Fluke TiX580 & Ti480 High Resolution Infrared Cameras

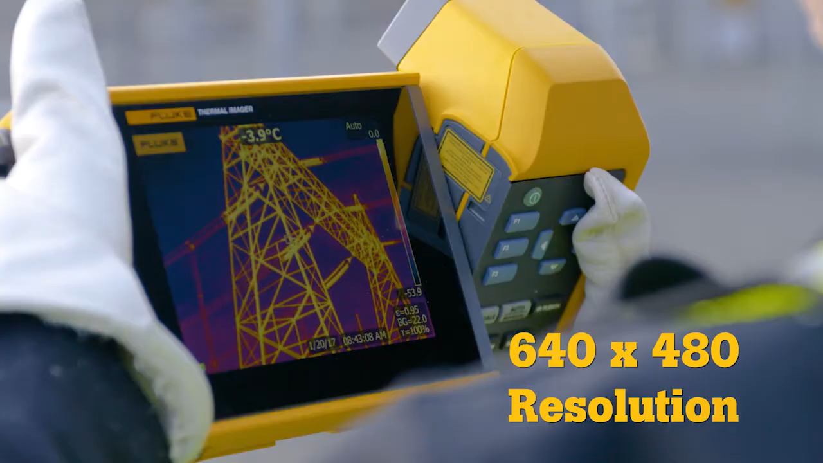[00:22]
On screen: spot -3.9°C
resolution four times more pixels than a standard resolution
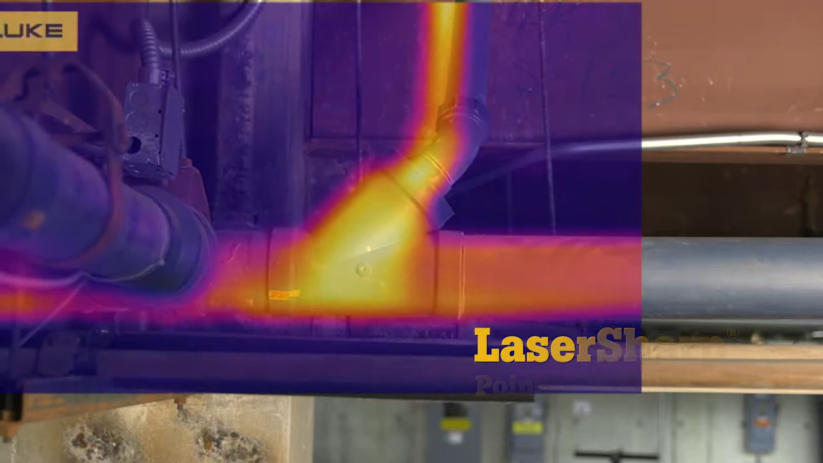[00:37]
sharp autofocus provides an in-focus image of a single target with push-button ease
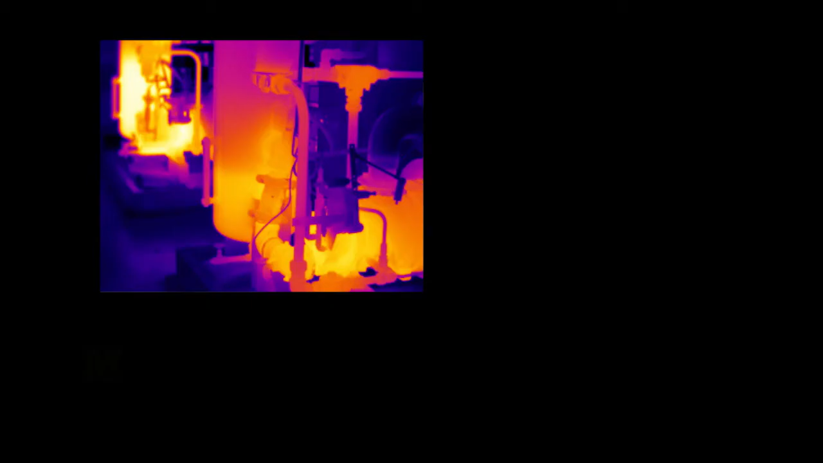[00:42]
multi
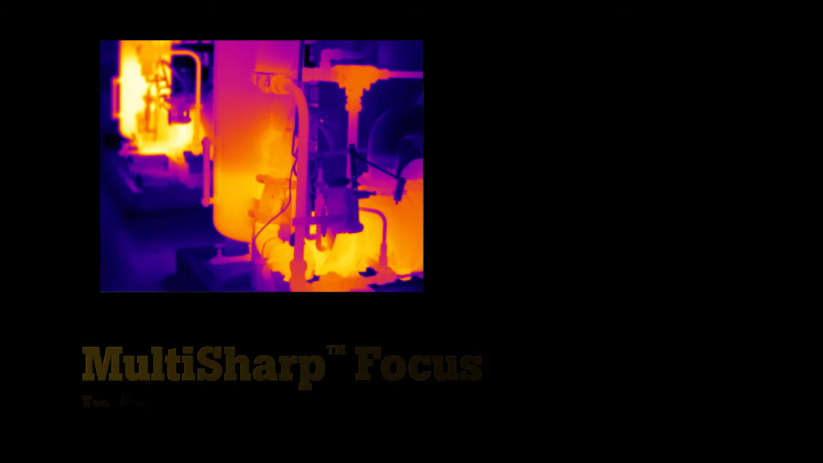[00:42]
sharp focus captures infrared images at multiple depths then combines them to create a single in-focus image throughout the
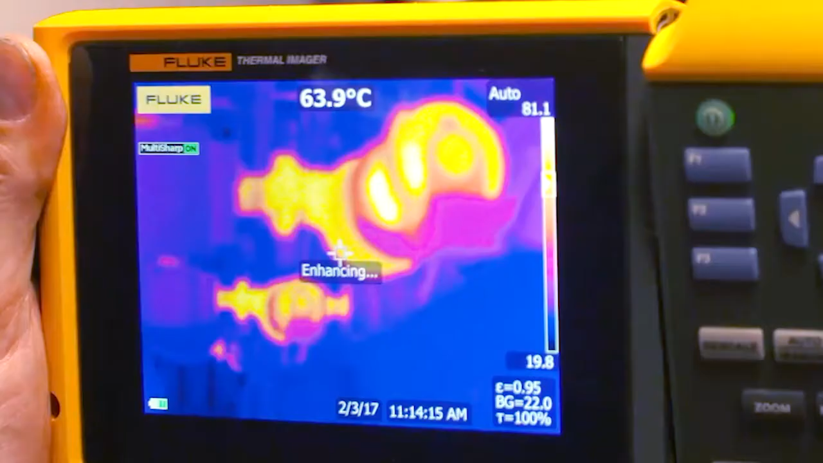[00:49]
On screen: spot 63.9°C
entire field of view then take the mystery out of
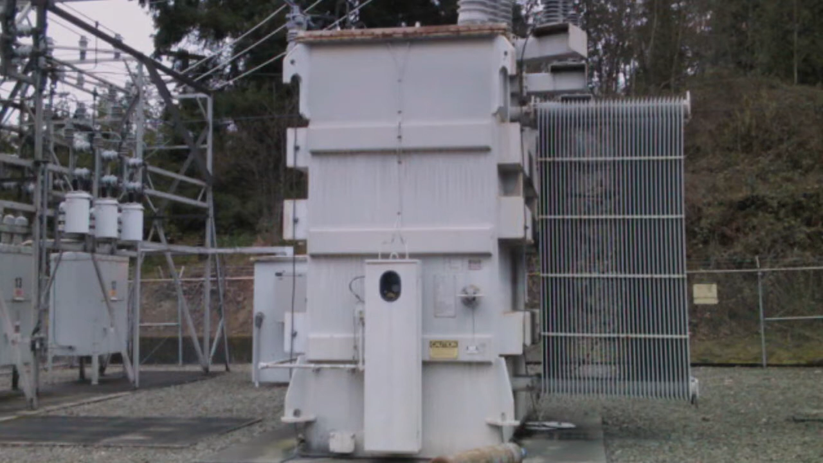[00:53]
infrared image analysis with IR fusion see precise details and identify problems faster
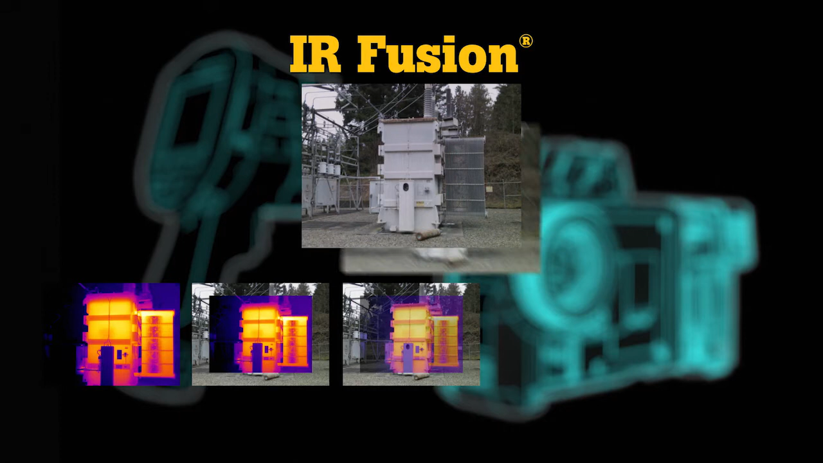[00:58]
than before with its five modes full infrared picture-in-picture auto
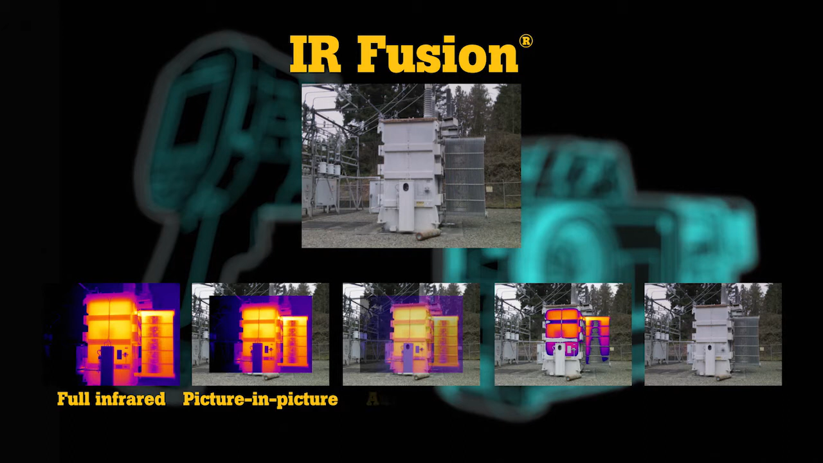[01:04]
blend IR visible alarm and full digital capture up to five